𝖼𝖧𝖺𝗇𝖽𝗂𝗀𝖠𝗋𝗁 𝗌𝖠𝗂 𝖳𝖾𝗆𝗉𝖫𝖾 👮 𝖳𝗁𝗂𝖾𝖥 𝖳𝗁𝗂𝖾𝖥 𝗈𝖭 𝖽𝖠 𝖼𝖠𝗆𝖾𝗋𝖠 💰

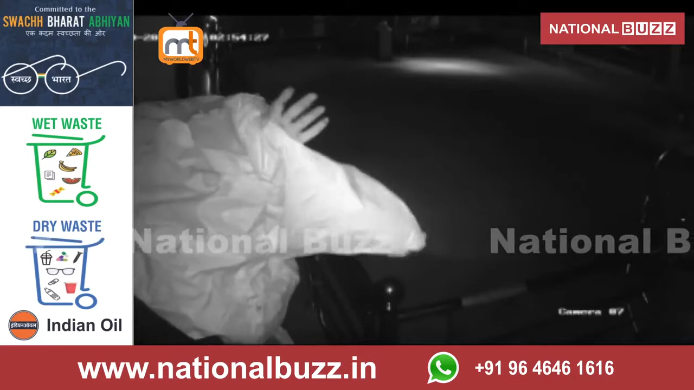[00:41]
में 8 CCTV कैमरे लगे हुए थे जिनको चोर ने बड़ी चुस्ति से खुमाया और